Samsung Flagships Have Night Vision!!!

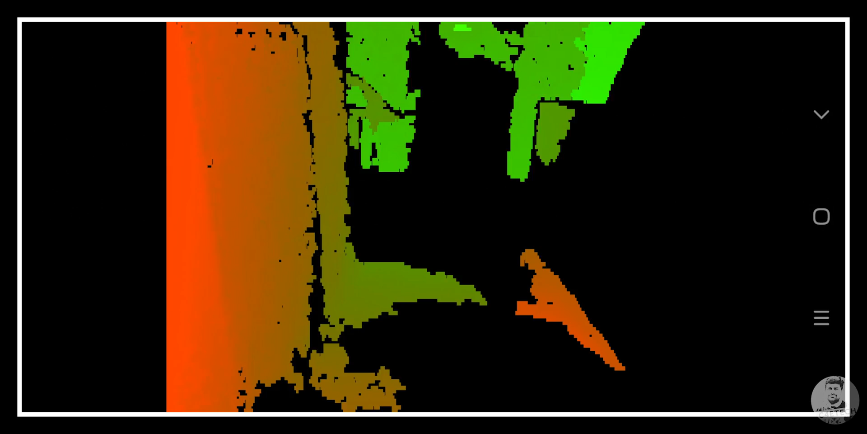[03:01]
Now coming back to the viewfinder, we can make out the shape and some of the textures or whatever on screen, we also have a few different colors.
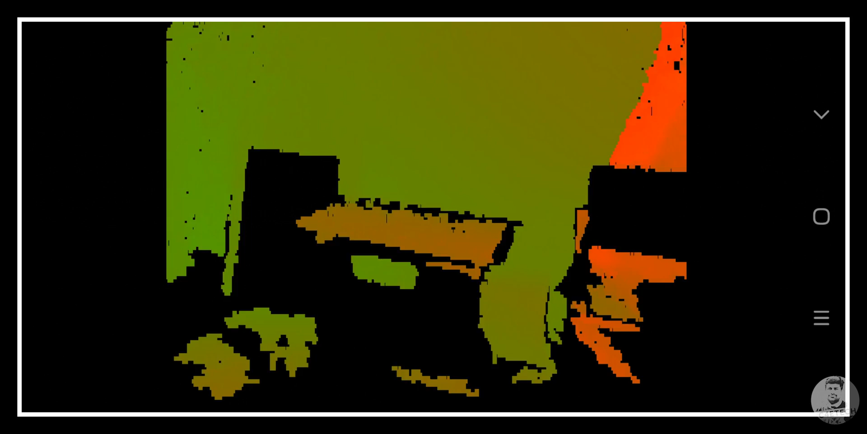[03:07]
So what do they mean? Well green means it's far away, and red means it's really close.